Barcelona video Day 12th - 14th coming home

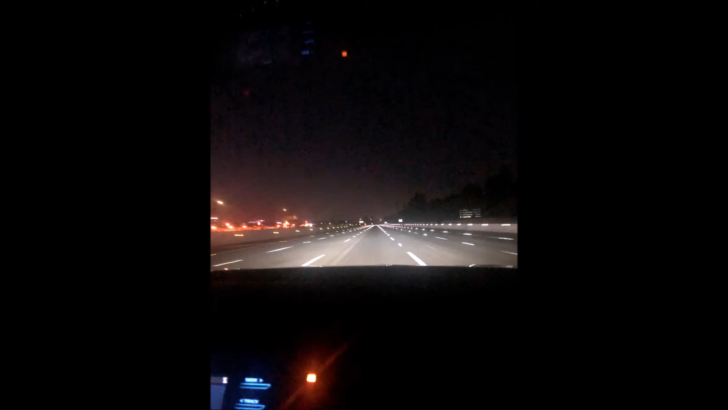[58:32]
We're getting back from our vacation. Went to bed at 9 at night or so. Spent the night at LAX. Woke up about 3:30 in the morning and decided we're ready to come home. So we're on the road. We're on the 405 freeway. It's 5 in the morning and there's no one. Are you sure it's 5? Yeah. And there's no one.